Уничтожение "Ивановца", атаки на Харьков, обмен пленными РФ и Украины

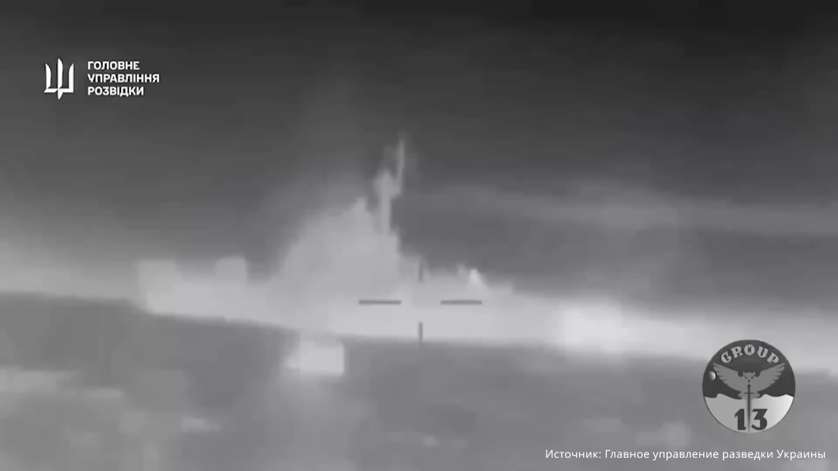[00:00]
Видео атаки малого ракетного корабля «Ивановец» с морскими
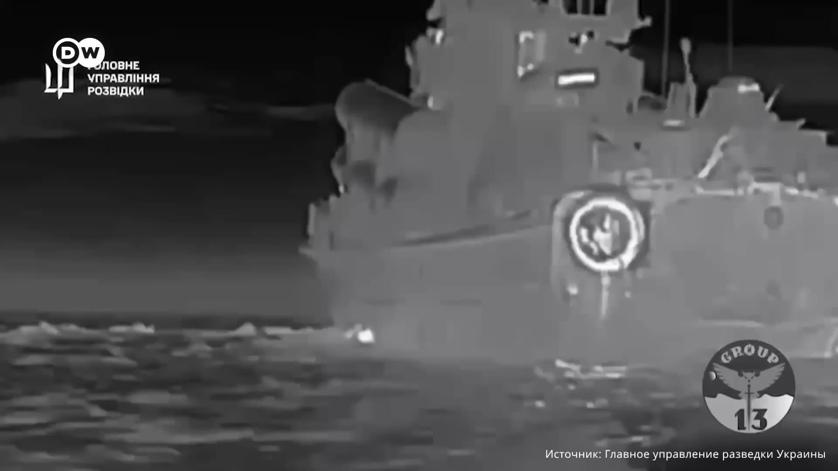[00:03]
беспилотниками Украины в ночь на 1 февраля опубликовало Главное управление разведки Украины.